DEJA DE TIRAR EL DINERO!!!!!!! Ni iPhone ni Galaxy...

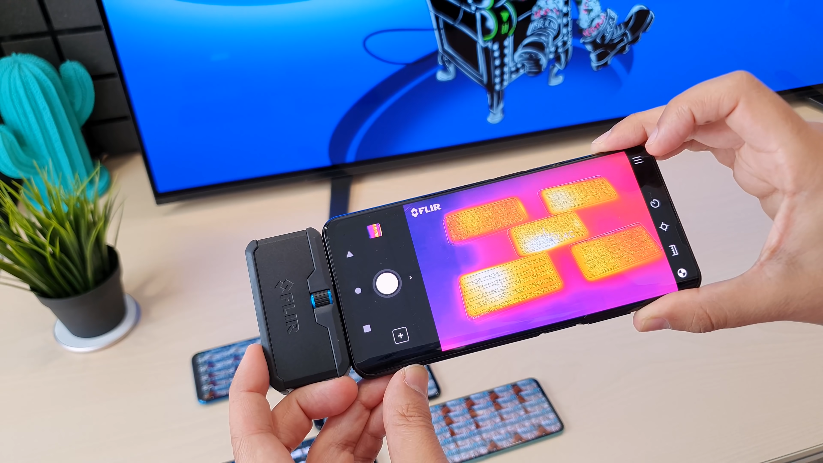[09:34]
sin embargo, va tranquilamente Eh, el que está más caliente es el Pixel 44 El Poco calienta un poco
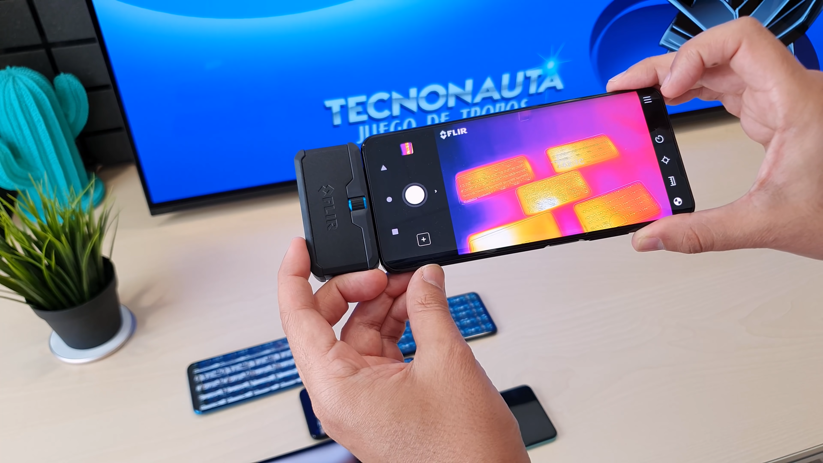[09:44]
43,2 43,4 Ese de ahí es el Oppo 42 y pico Ese es el OnePlus Que va tranquilito, eh Sí, sí, sí Y el último, el Xiaomi,